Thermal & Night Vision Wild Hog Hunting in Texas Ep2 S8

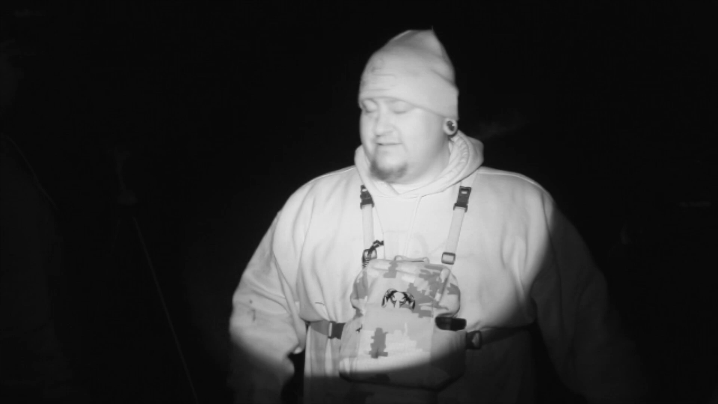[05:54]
I was telling Michael, see the light blinking on his DVR? I hit it on this time. Is that that 3D night vision DVR?
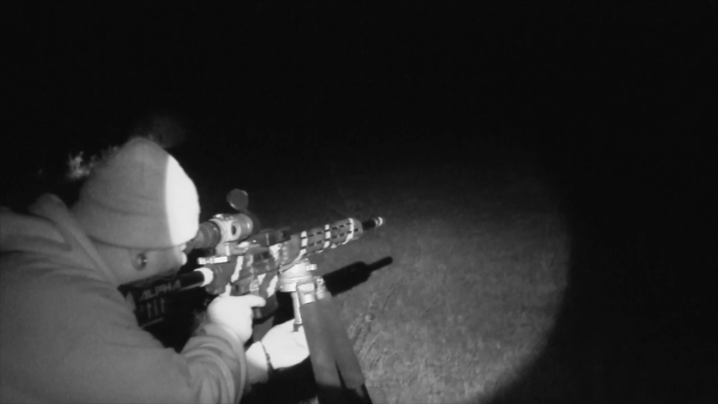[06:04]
Yeah, I'd just like to let you guys know I caught all of that. Dude, man.
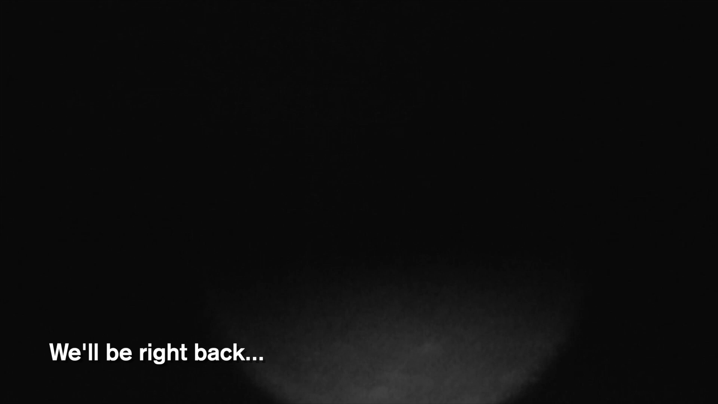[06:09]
Dude, I was right in between Michael and what's his name, and I could see all three pigs.
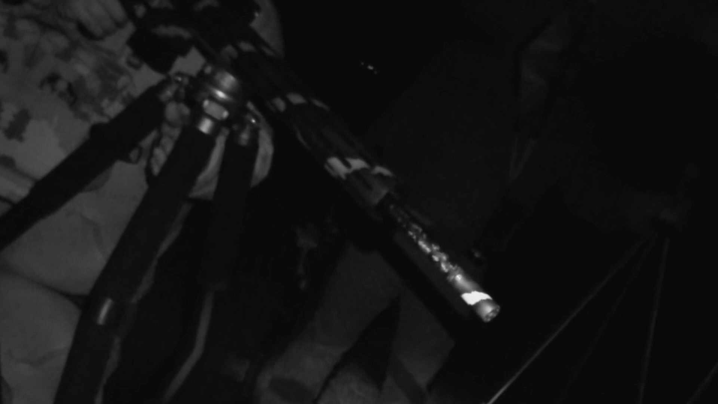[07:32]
One, two, three. Hey, awesome, guys. Let me tell you how you what you think, John boy. That was good right there. That's the way I like it. Three hogs, dead hogs. Everybody shot well.
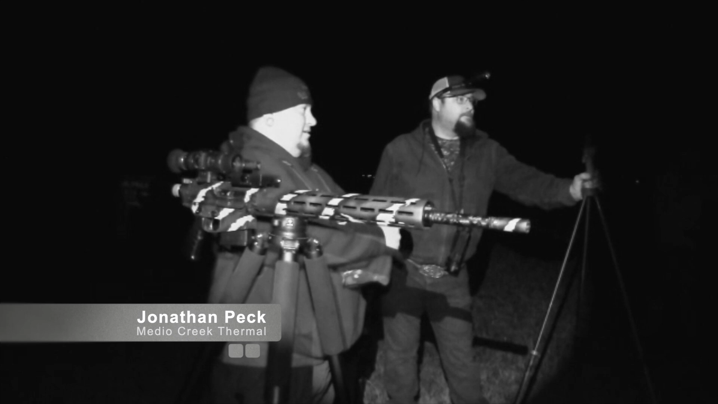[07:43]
We were quiet enough. Awesome. Yeah. Probably could have got a little closer, but I felt like everybody was shooting big enough guns that we didn't really have to get much closer. Sure, you guys are still about 75 yards. Oh, the wind was right in our face, dude.